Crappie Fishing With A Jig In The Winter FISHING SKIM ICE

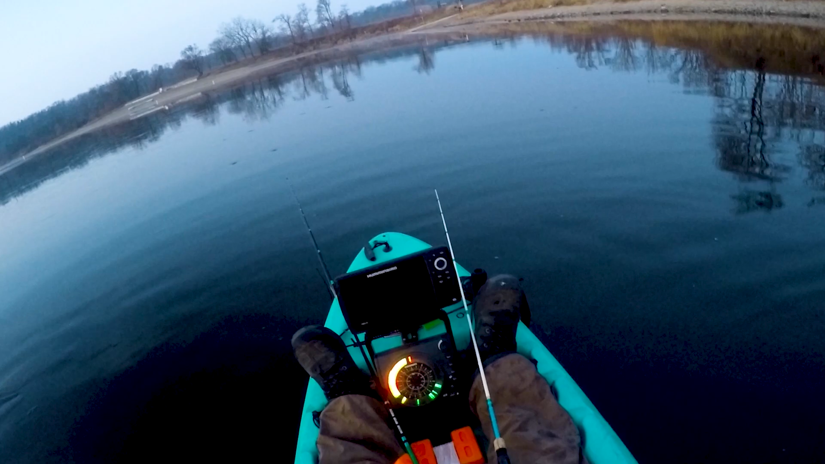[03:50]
folks so now that we have found our brush pile with the down inside imaging and we have found that there are fish set up on this pile of brush we're going to roll over it with our ice flasher and what we intend to do is mark that same cover with the flasher electronics and you can see it there we're in 14 feet of water and this is the cover coming up all the way to four feet that is all fishable stuff so we're going to get a good bead on how this